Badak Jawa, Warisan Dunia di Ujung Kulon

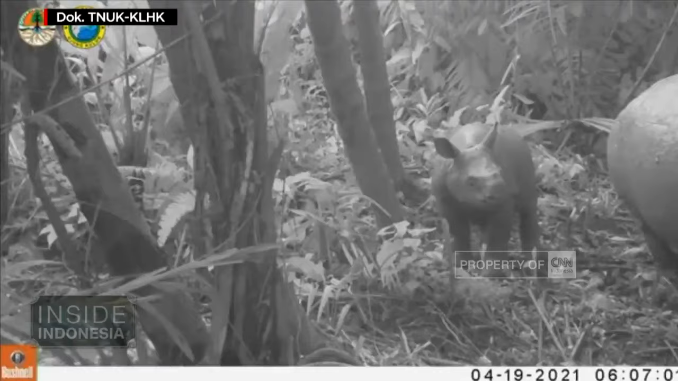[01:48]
Memiliki nama latin Rhinoceros sondaicus, badak Jawa memiliki ciri khas bercula satu.